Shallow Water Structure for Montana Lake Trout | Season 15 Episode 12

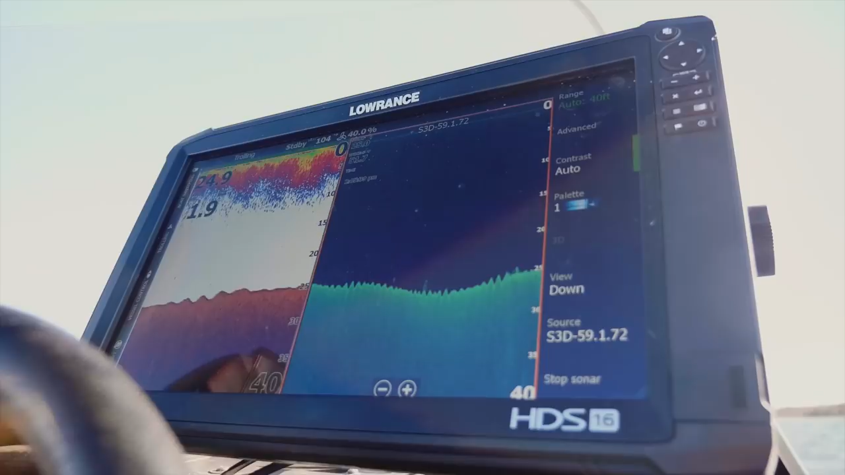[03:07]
There's a little bit of a hump outside of us. Came up a little shallower than I wanted but just as it was coming up to that shallow.
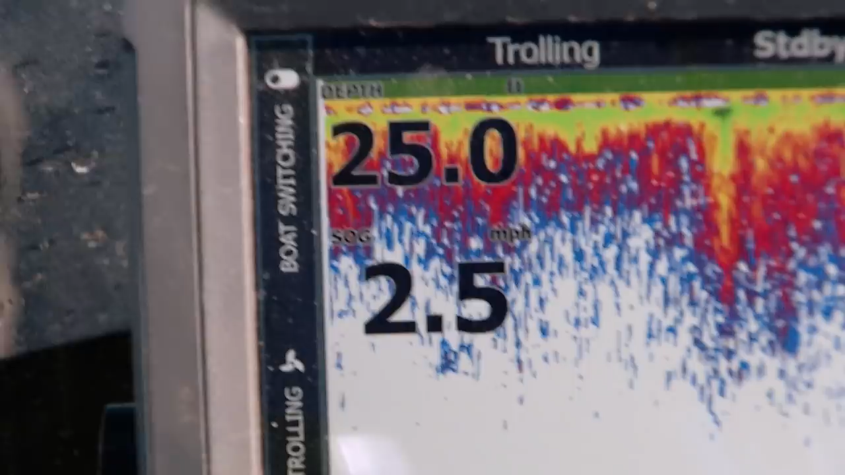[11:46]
On screen: speed 2.5 mph
So I picked a particular depth, like for instance, right now we're in from 25 to 30 foot of water. We've got our bait set to run just above the bottom.